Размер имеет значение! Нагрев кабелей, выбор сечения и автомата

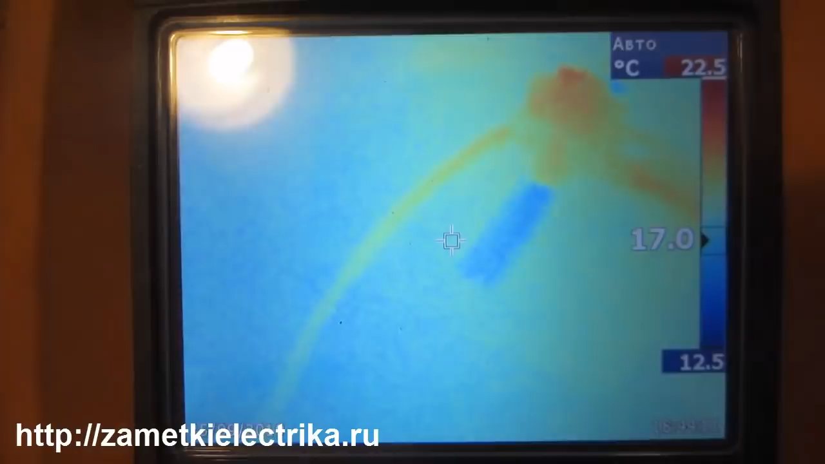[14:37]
On screen: scale top 22.5°C, scale bottom 12.5°C
Ну вот начальная температура кабеля, как вы видите,
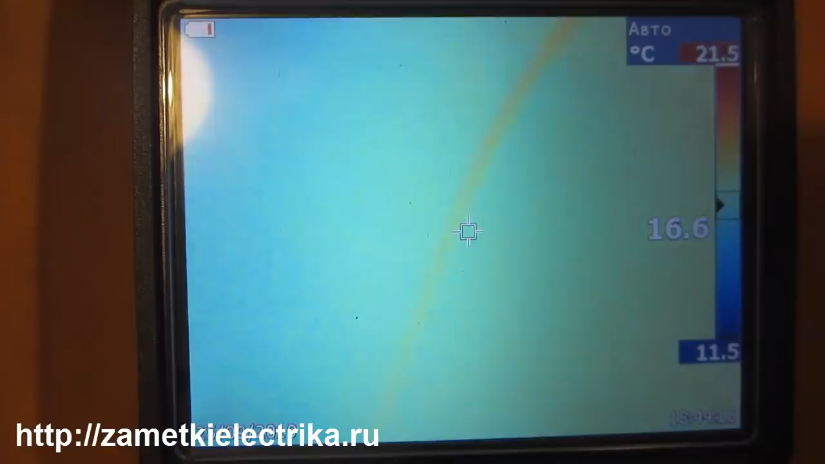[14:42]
On screen: spot 16.6°C, scale top 21.5°C, scale bottom 11.5°C
имеет комнатную температуру около 17 градусов. 17, ну 18 градусов. Так что поехали.
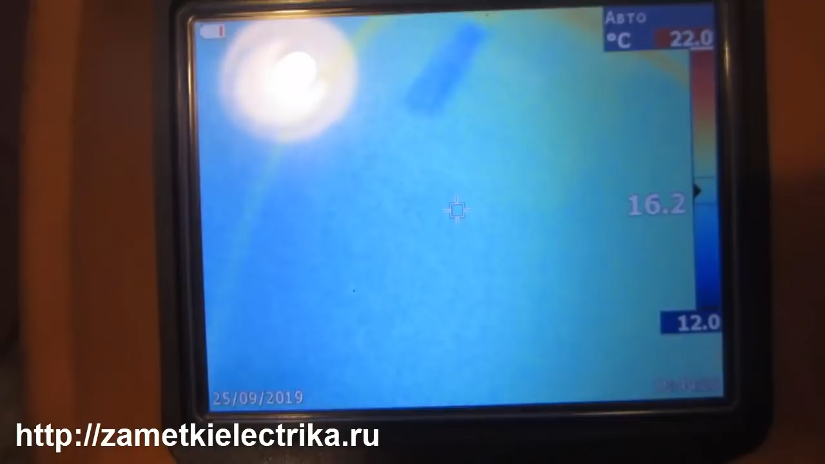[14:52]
On screen: spot 16.2°C, scale top 22.0°C, scale bottom 12.0°C
Подал 25 ампер. Время у нас пошло. Прошло у нас, ну почти 200 секунд.
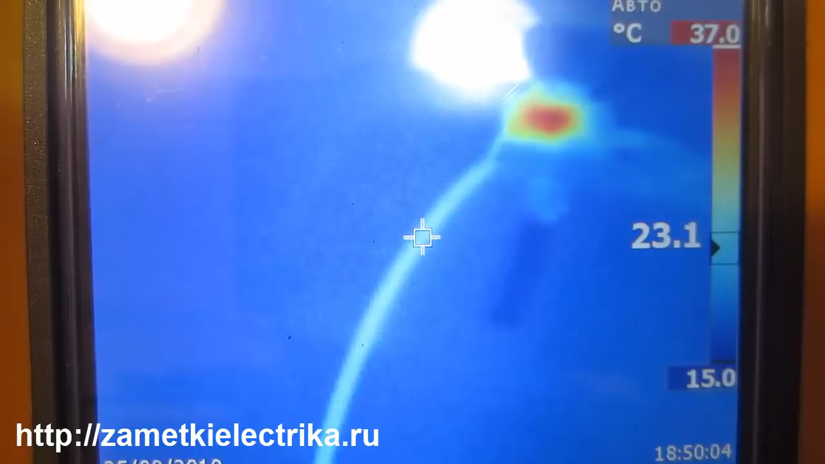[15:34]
On screen: scale top 37.0°C, scale bottom 15.0°C
За 200 секунд кабель у нас немножко нагрелся. 23 градуса где-то вот есть у нас.
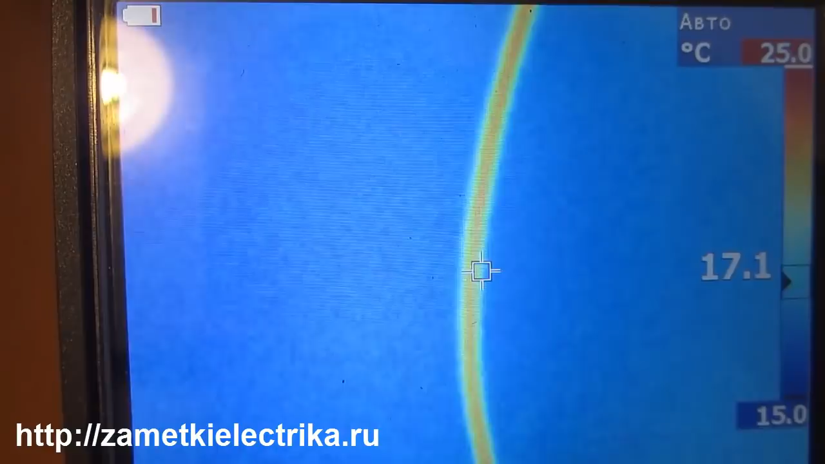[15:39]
On screen: scale top 25.0°C, scale bottom 15.0°C
21.
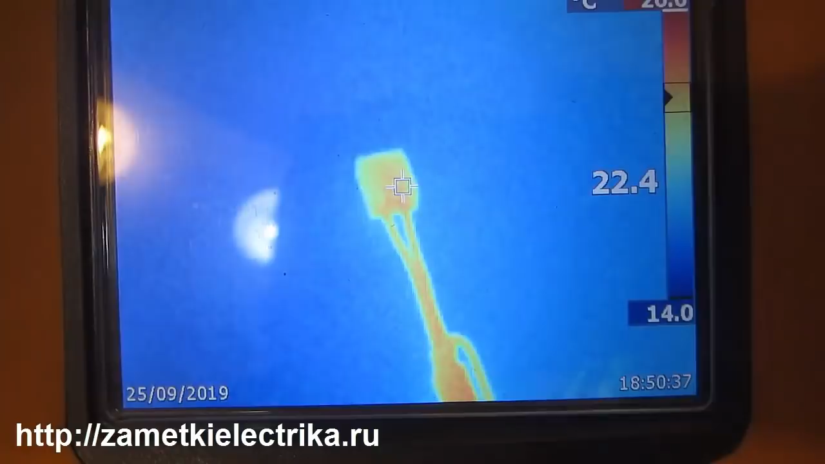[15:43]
On screen: scale bottom 14.0°C
Ну, клемма у нас также имеет температуру кабеля. Внешние оболочки кабеля.
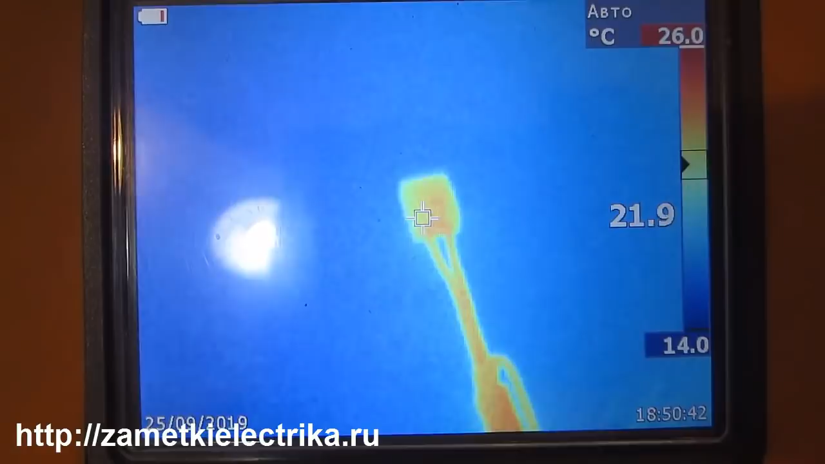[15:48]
On screen: scale top 26.0°C, scale bottom 14.0°C
Ну, я думаю, надо подержать подольше, наверное.
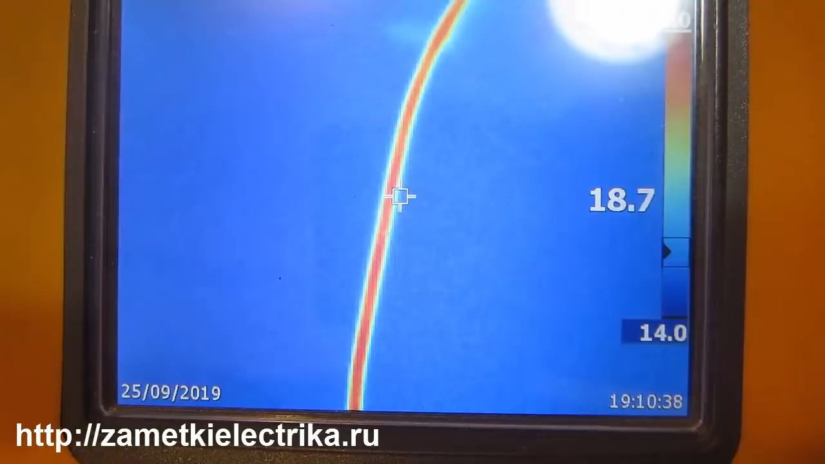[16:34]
Так, температура у нас кабеля составляет уже 31, 33. Максимальная температура на экране 35 градусов.
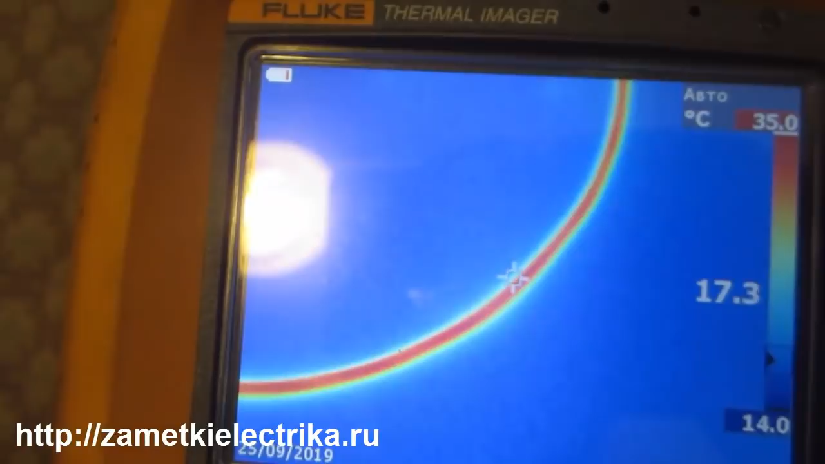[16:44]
On screen: scale top 35.0°C, scale bottom 14.0°C
То есть температура кабеля у нас составляет 35 градусов. Оболочки кабеля. Так, что у нас тут происходит с клеммой заодно?
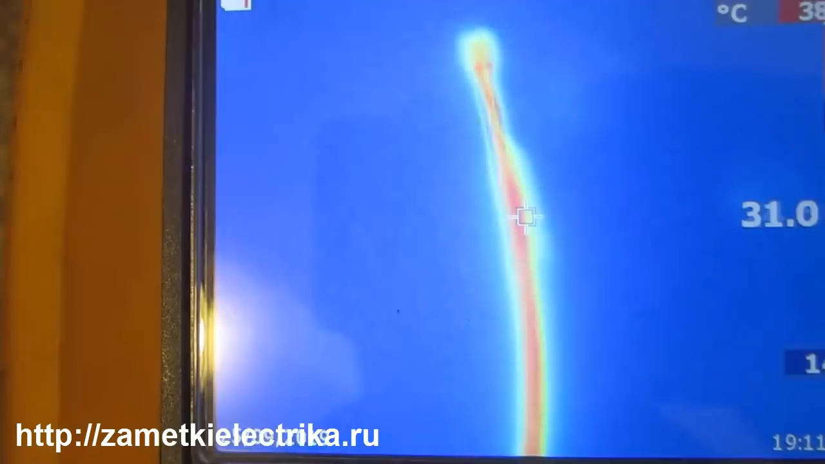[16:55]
Давайте посмотрим. Так, ну, клемма у нас уже 46 градусов показывает.
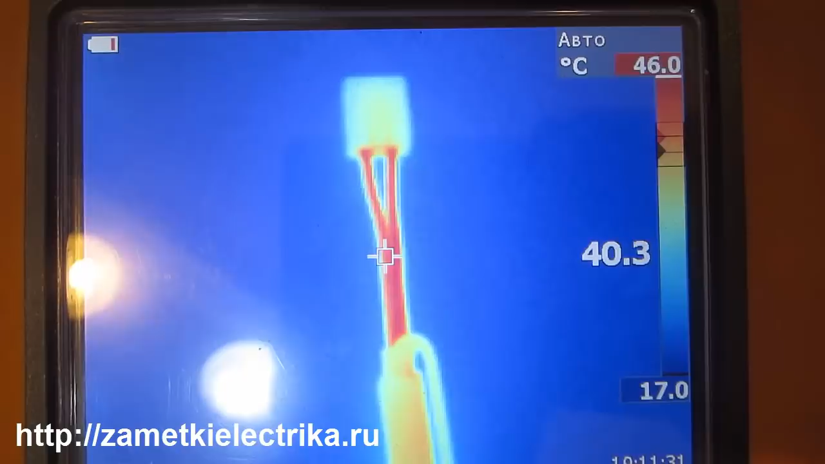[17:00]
On screen: scale top 46.0°C
Причем сама клемма холодная, а вот жила.
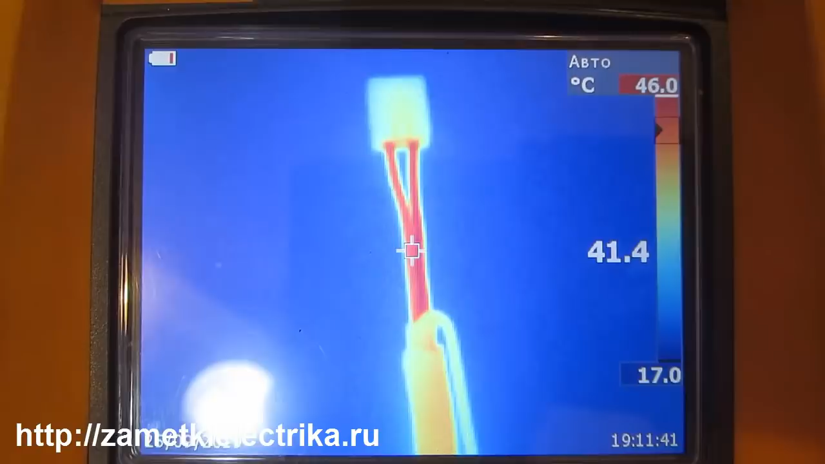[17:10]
On screen: scale bottom 17.0°C
Максимальная температура жил 46 градусов. Так, это наш автомат.
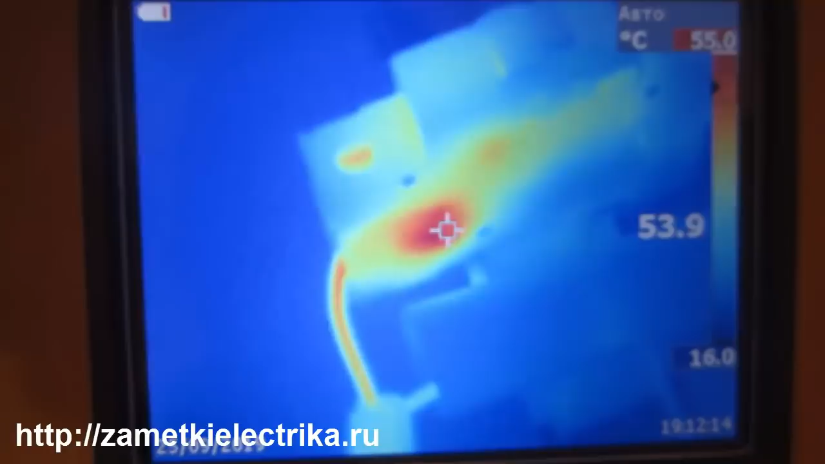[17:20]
On screen: scale top 55.0°C
Тут вообще на автомате пятно 55 градусов. Жилка 44.